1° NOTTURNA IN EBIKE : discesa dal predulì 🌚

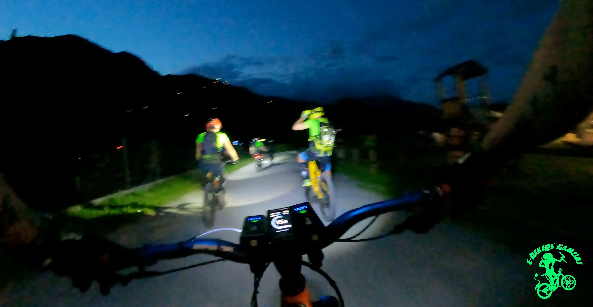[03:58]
guardate che squadrone questa notte ragazzi prima
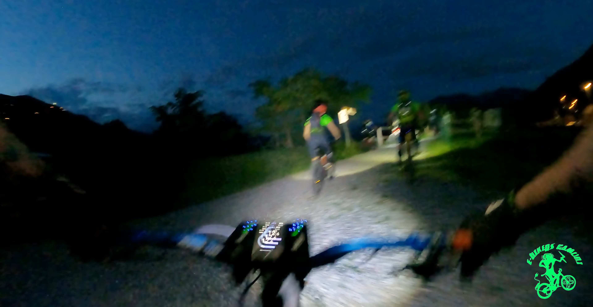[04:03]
notturna stagionale per i barchi a scamuni il nostro macro pro
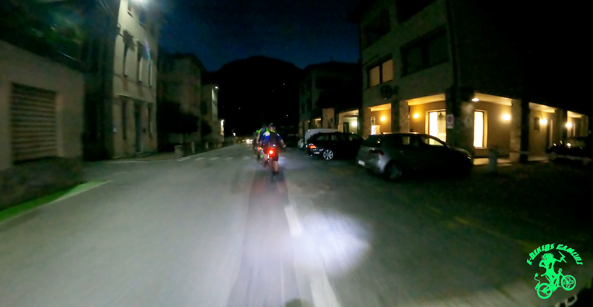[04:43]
ci prenderemo lo svincolo ci porta la sua annunciata
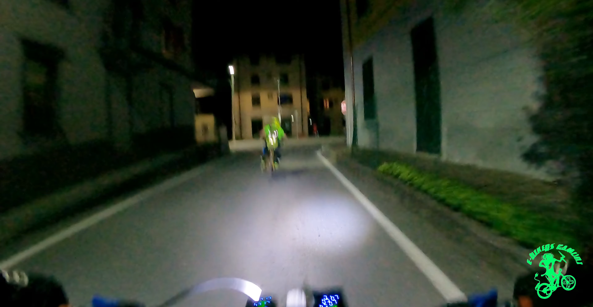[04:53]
la salita verso l'annunciata i nostri ragazzi sono già carichi
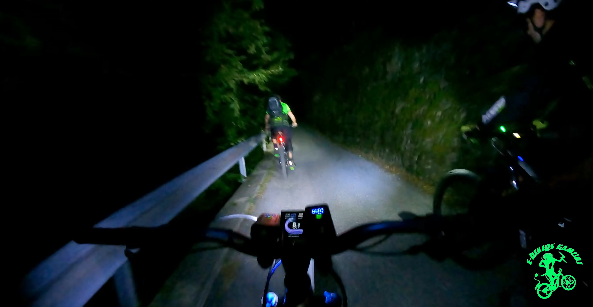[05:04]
fatica per i nostri eroi Vlad ce la fai? vedi un po' ha mutolito ma ce la fa graziano va su spento perché lui è un animale
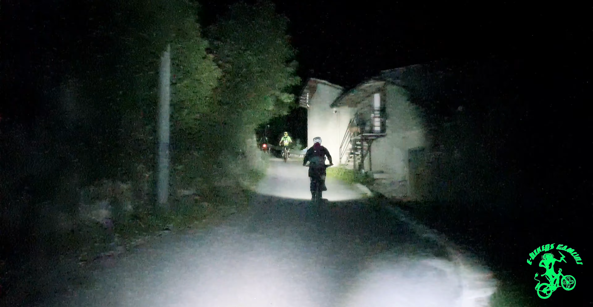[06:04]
salita dell'annunciata ragazzi non è lunghissima ma è abbastanza impegnativa
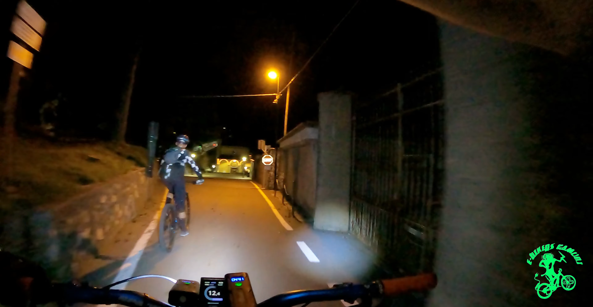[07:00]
eccoci qua questa qua ragazzi è l'annunciata il convento dell'annunciata